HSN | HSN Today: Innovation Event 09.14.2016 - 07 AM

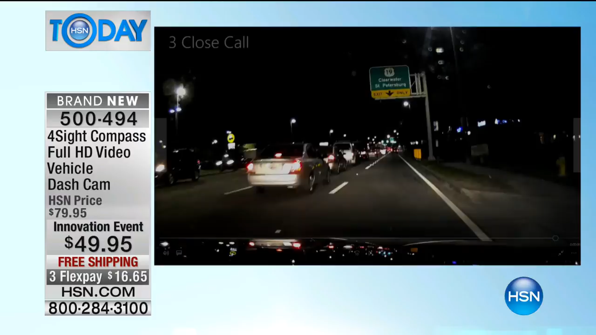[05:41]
How many times have you seen that when there's stop traffic and somebody always just tries to pop in there? If you're in that situation where there's an accident, the dash cam is going to be your new best friend.